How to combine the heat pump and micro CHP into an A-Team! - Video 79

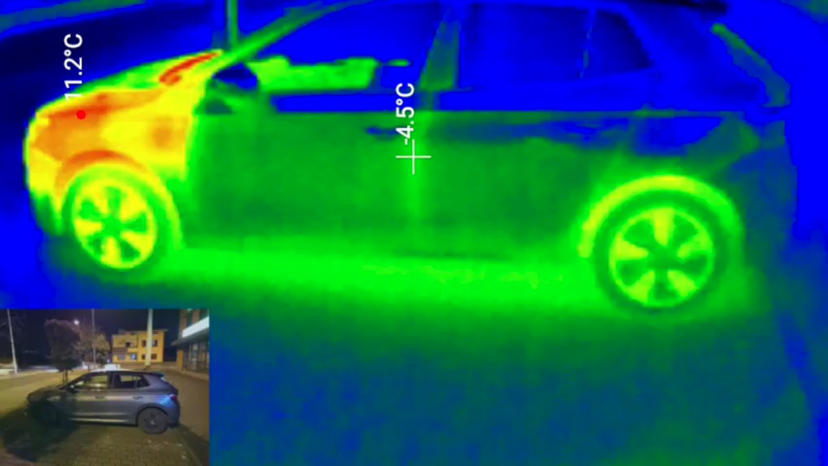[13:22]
Maybe your car is there and its engine is still warm. So the temperature in the garage will go up and down and you can determine which cycle times are the best for you.